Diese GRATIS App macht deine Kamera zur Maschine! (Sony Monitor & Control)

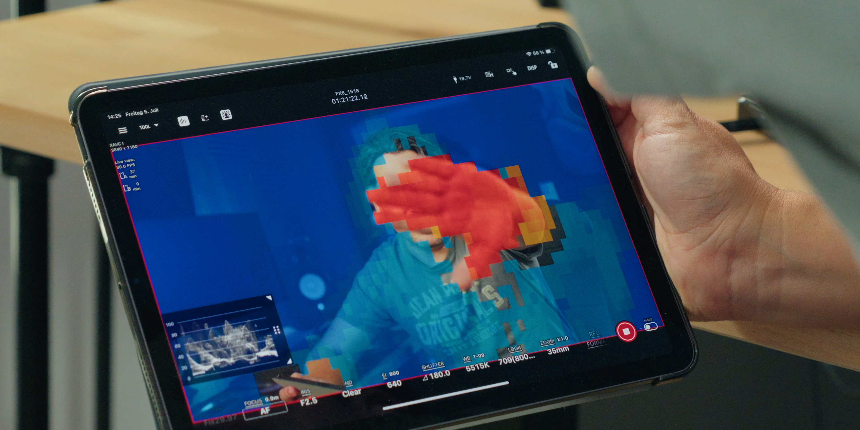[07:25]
zunehmend rot darstellt und alles, was hinter der Kamera ist, also der komplette Hintergrund, zunehmend blau darstellt.